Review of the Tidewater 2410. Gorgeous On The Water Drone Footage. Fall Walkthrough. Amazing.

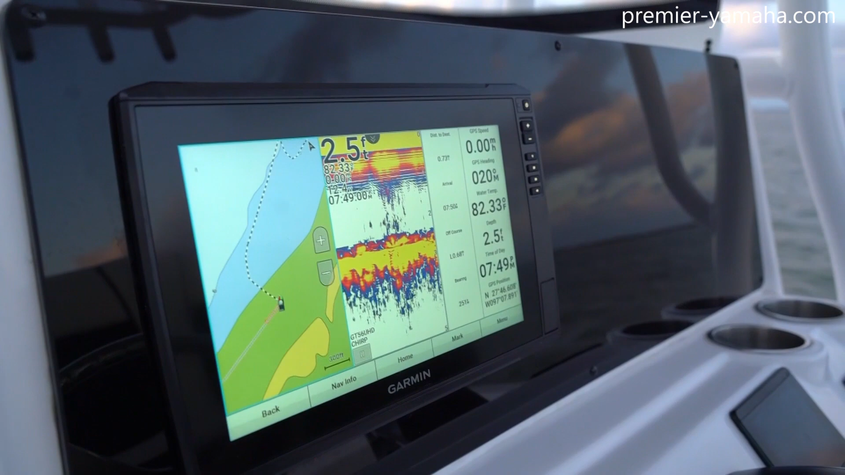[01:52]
On screen: depth 2.5 ft, water 82.33°F
On the dash, there's one GPS already installed and plenty of room for a second one.